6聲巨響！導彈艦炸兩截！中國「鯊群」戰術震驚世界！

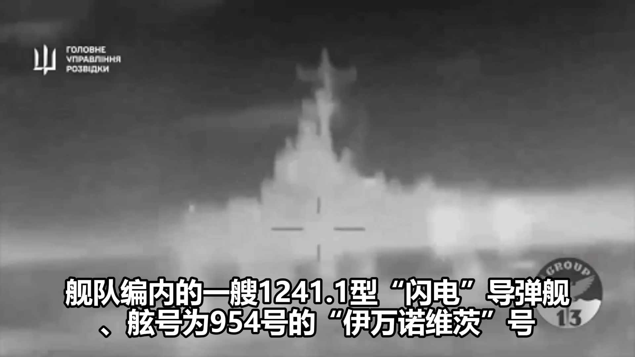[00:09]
舰队边内的一艘12411型闪电导弹
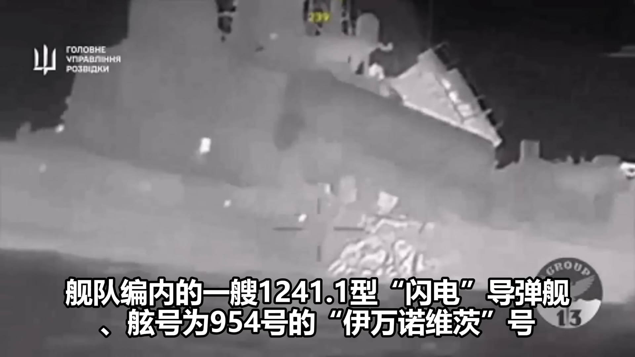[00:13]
舰弦号为954的伊万诺维茨号在克里米亚半岛西部靠近多努兹拉夫湖的黑海海域遭到乌军第13水下
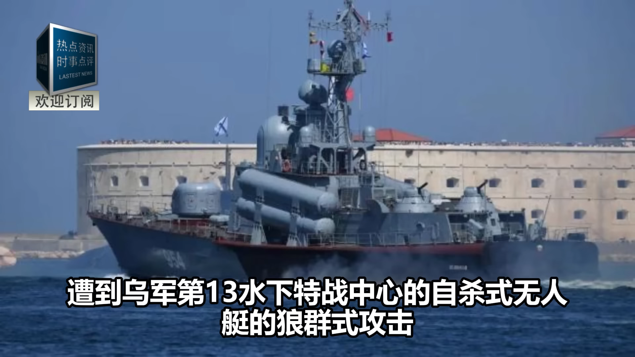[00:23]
特战中心的自杀式无人艇的狼群式攻击据称 乌军前后动用了12艘无人攻击艇其
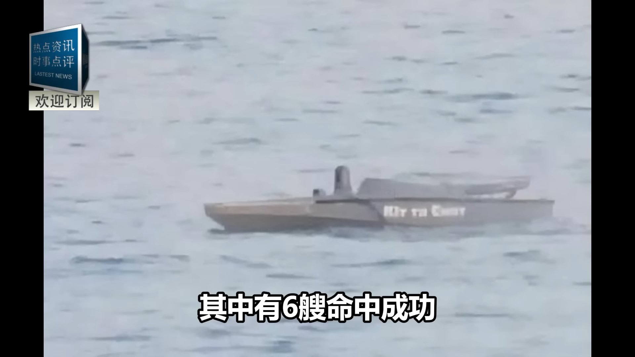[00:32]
中有6艘命中成功让伊万诺维茨号导弹舰发生了剧烈的爆炸爆炸结束后可以
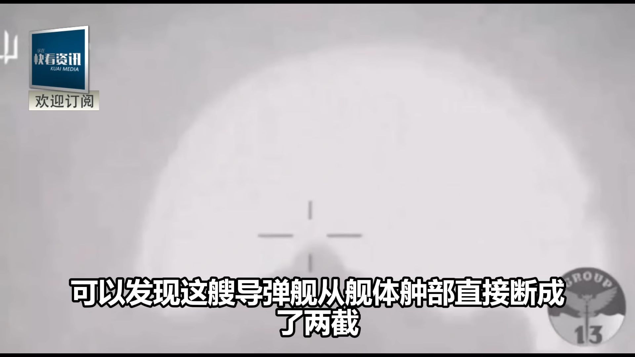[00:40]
发现这艘导弹舰